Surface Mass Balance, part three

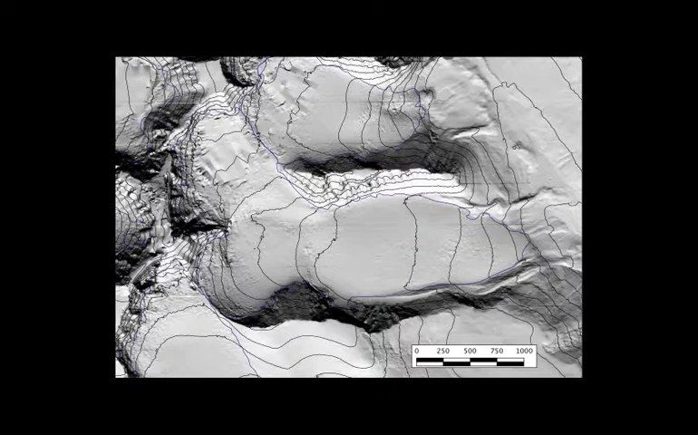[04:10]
This image shows approximately the shadows of a stool glaciaran at midday and the end of July.
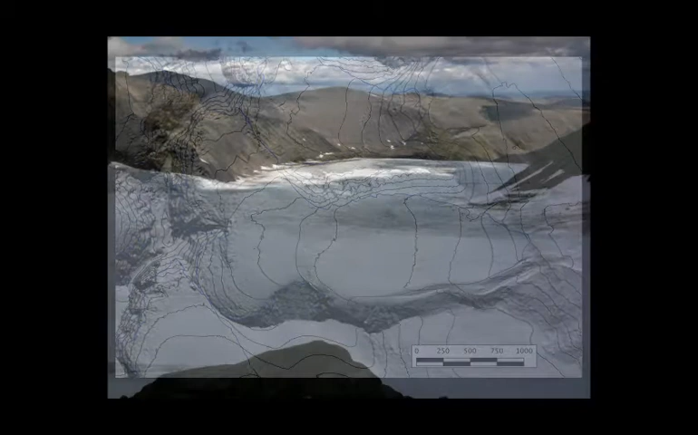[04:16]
Here, we see both shadowing from topography and clouds, as well as the differing conditions on the summer surface of the glacier.